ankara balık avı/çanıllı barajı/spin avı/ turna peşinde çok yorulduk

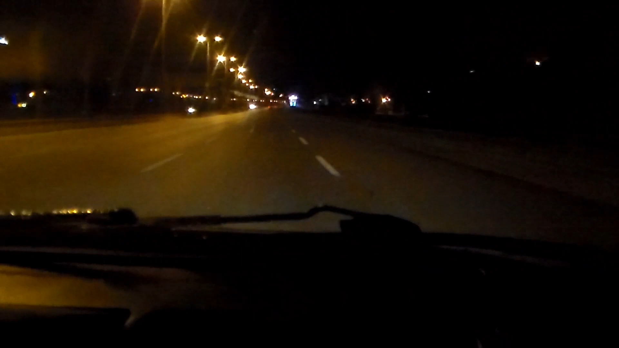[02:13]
Evet, şu an yeni kente girdik arkadaşlar. Selahattin kardeşimiz yolun üzerinde bekliyor. Flaş yaktı bize. Tabii bizden önce birkaç arabaya işaret yapmış. Allah'tan alıp götürmemişler. Elindim de diyor, durmadın diye. Evet güzel kardeşim. Sağda bekliyor. Yakışıklı ya, grubumuzun yakışıklısı. Abi kötü yola düşüyordum. Vallahi seni iyi ki alıp götürmemişler kardeşim.